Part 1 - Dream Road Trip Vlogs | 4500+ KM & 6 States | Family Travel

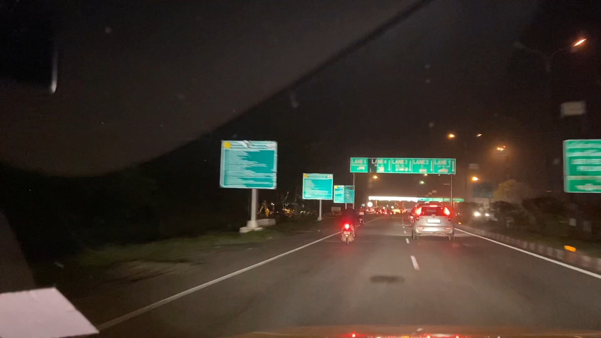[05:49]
एक और टोल आ चुका है 90 रुपीस का, सारा लूट रहे हैं। खड़ा भी है कोई? ये सही है, स्टॉप। पास के वाले इधर जाओ, कैश वाले इधर जाओ। अरे भाई प्लीज इसको थोड़ा सा एक्सप्रेस, नो कैश।